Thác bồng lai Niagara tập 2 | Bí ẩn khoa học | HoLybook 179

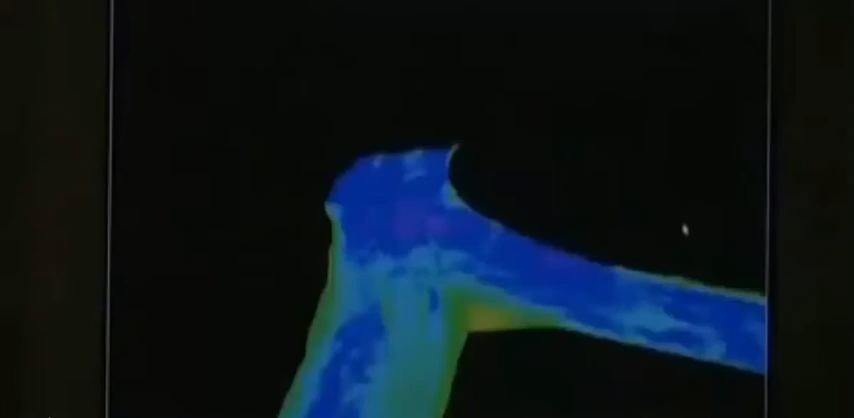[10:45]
Anh sẽ được quan sát một khu vực xung quanh đảo Nevi. Đây là một bức ảnh 3D của khu vực đó.
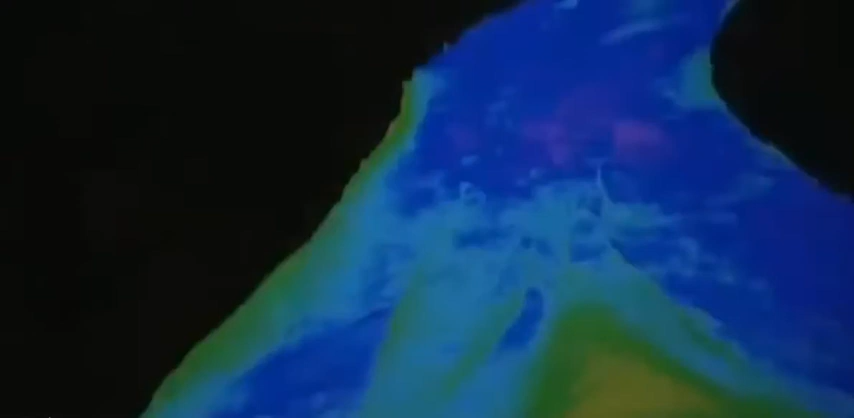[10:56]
Trong trường hợp đó ta sẽ thu được rất nhiều sóng phản xạ. Màu sắc thay đổi cho biết độ sâu.